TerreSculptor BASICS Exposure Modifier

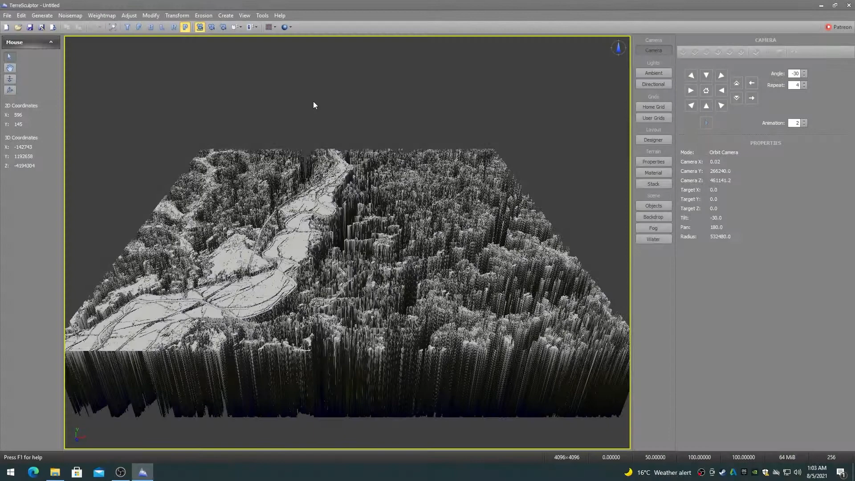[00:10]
The exposure modifier applies brightness, contrast, intensity, and gamma to the terrain height map.